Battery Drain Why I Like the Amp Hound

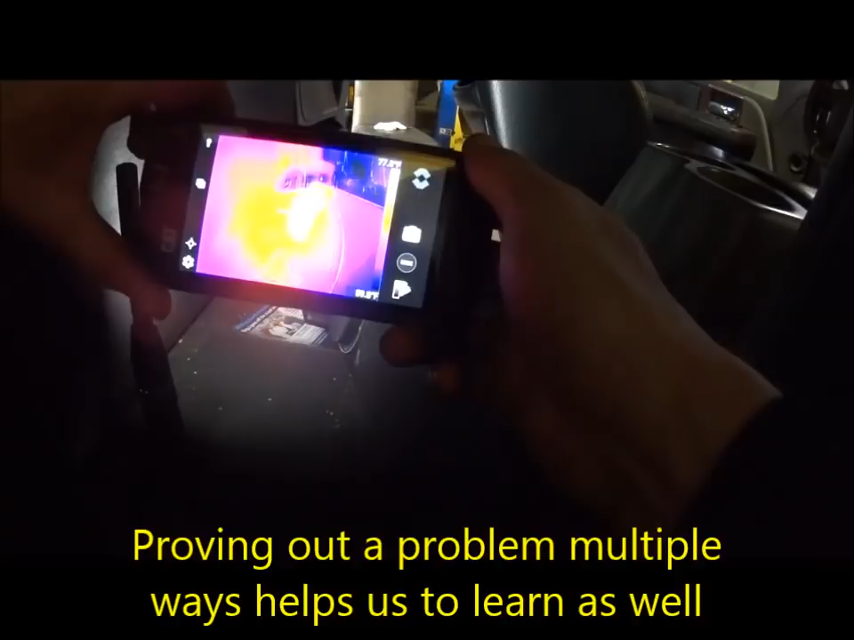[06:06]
if you look if you look at that heat signature
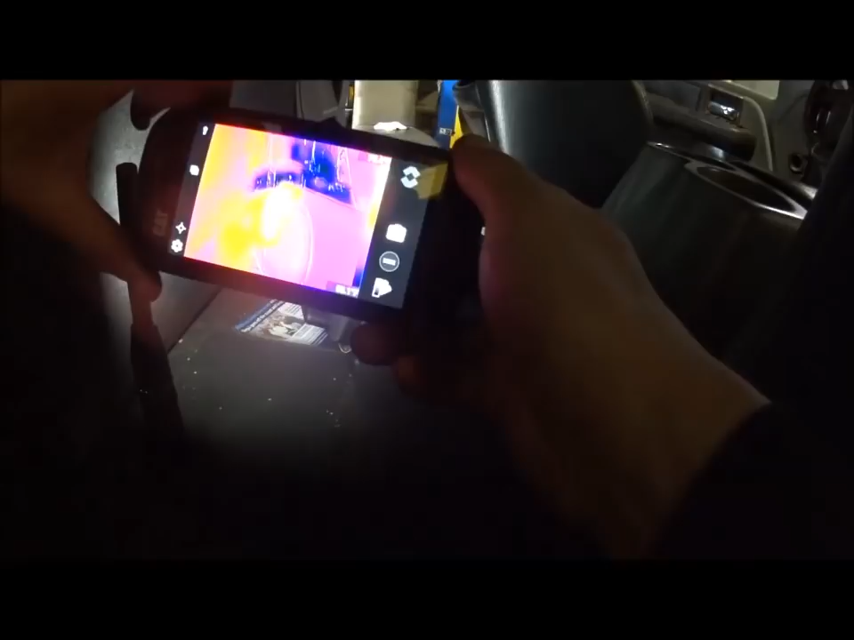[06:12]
right there you can see that this is this piece this